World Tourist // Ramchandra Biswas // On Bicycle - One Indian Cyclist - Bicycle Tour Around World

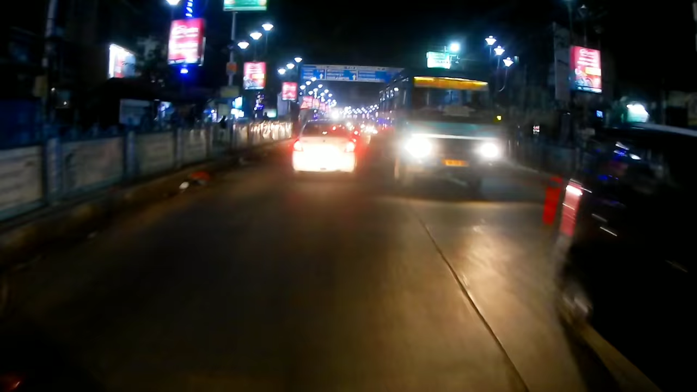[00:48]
তো বন্ধুরা, এই মুহূর্তে আমি চলে এসেছি হুগলি ডিস্ট্রিক্ট। আমার সামনে দেখতে পাচ্ছেন ব্লু বোর্ড, চন্দননগর, শ্রীরামপুর, সোজা।